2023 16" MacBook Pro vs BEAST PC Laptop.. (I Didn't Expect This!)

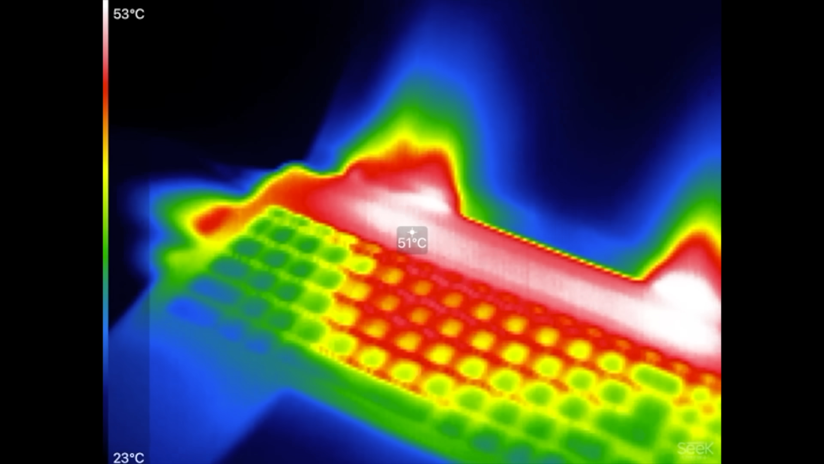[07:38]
On screen: spot 51°C, scale top 53°C, scale bottom 23°C
the msi is hot 52 degrees
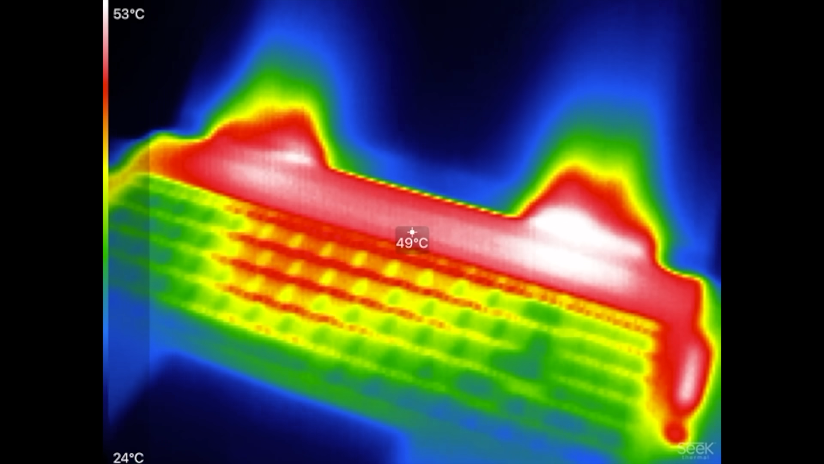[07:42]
On screen: spot 49°C, scale top 53°C, scale bottom 24°C
right there on the exhaust in the center here 47 46
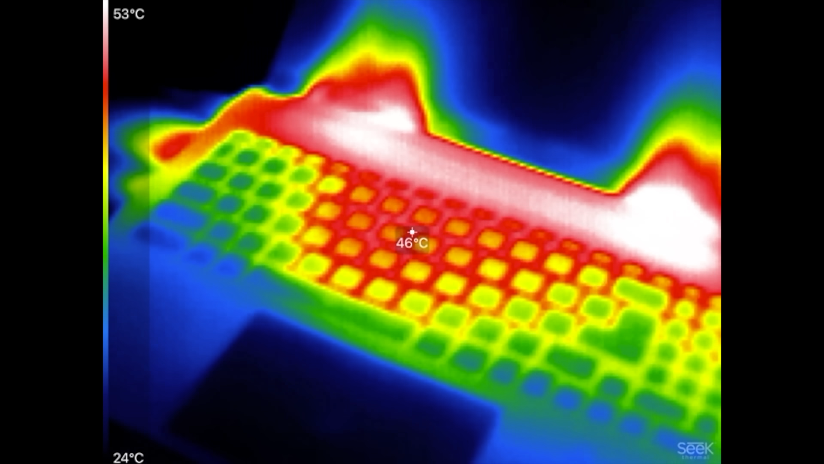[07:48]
On screen: spot 46°C, scale top 53°C, scale bottom 24°C
and if we look at it the hottest spot 53 there if you guys could see it's actually blowing all over the macbook heating up that whole side which otherwise would be as cool as this my goodness now the mac 41 right there the hottest 40 39 compared to